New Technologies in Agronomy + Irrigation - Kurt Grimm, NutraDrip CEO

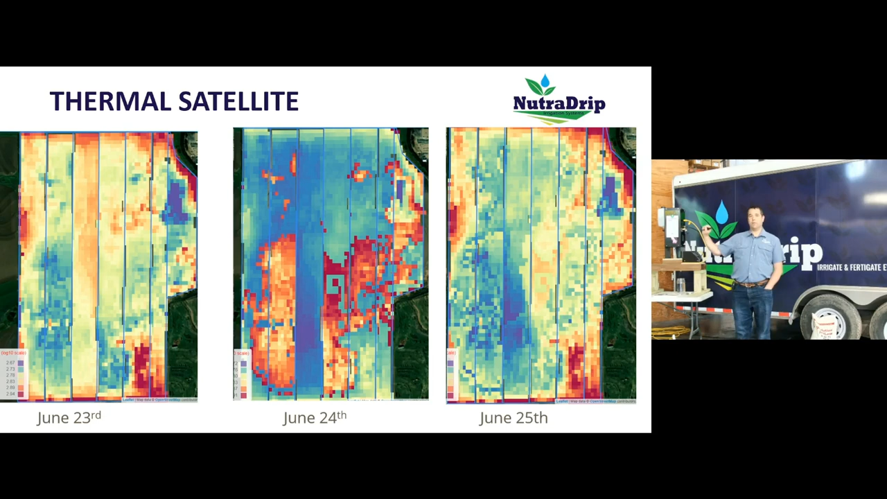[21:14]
but I think has a ton of potential to really help us manage irrigation whether it's pivot or drip. It's a thermal satellite that flies over the field every day between noon and 2 pm. Okay, and it takes a temperature of your crop and then it goes puts all that data into a model and kicks back out some maps and some other graphs that I'll show you here in a second. We were validating this tool in 2023 and this is really where I got hooked on it is we were really dry the end of June. If those of you that are from around here, end of June was just brutal. So we had the irrigation system on. Typically we don't start irrigating until July, but we were irrigating pretty heavy in June.
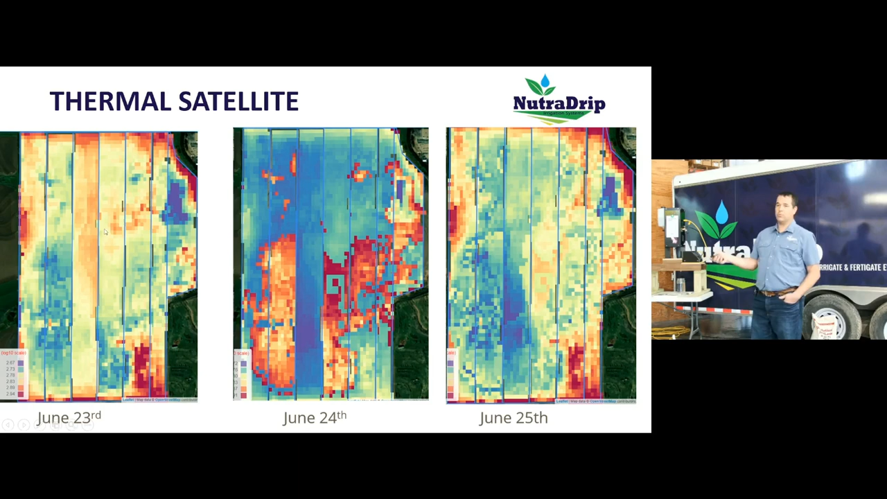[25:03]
So I can look at the zone to zone difference and it's just a tremendous amount of data that we're able to get.